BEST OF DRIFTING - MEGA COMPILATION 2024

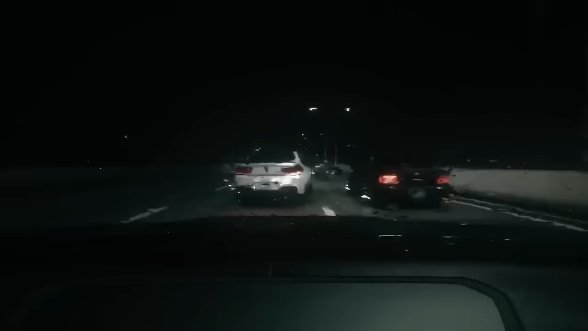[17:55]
oh my god dude is this real life or are